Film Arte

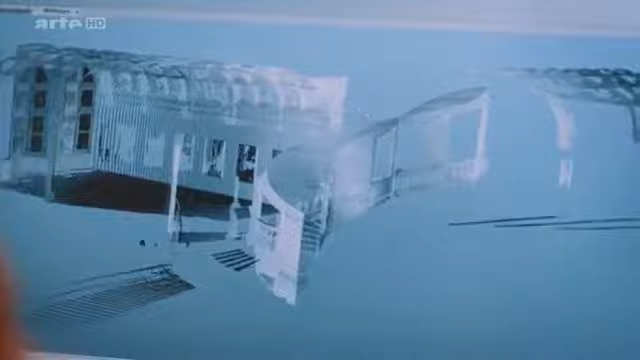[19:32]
Un modèle comme celui-ci, c'est un document technique. On va pouvoir en tirer des plans, des coupes, mais en plus de ça, c'est un moyen de conservation.